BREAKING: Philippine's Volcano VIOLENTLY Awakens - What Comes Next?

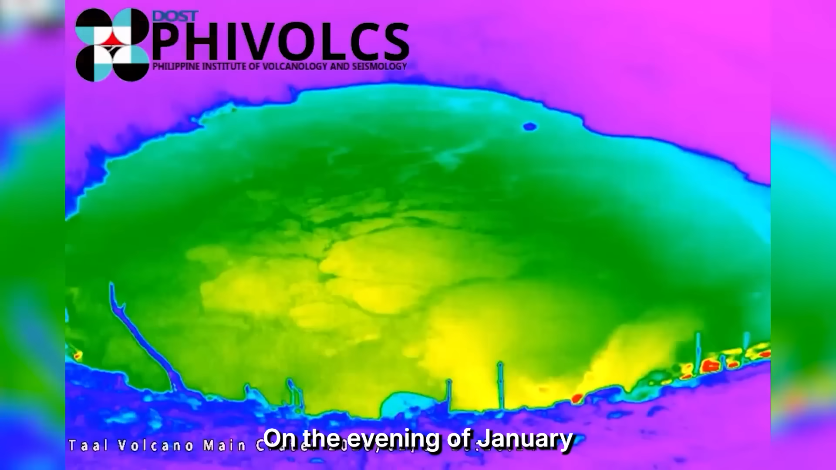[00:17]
On the evening of January 9, 2026, this is what happened at Ta'al Volcano.
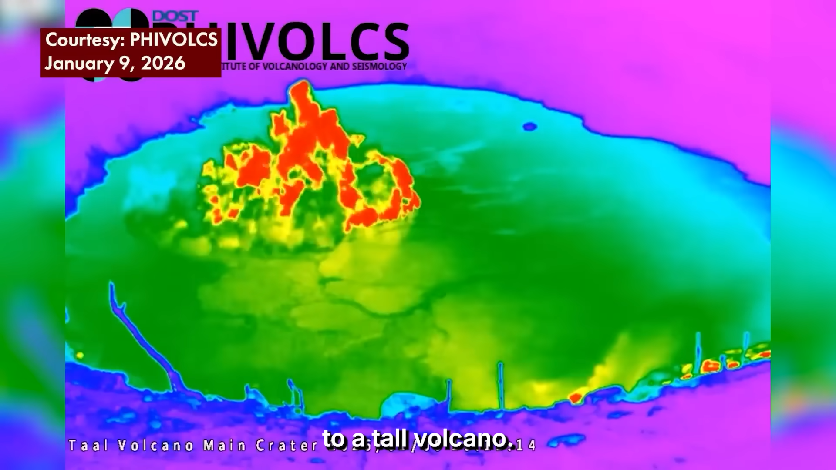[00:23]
For about four minutes, it blasted a 900-meter-high plume into the air before falling silent again.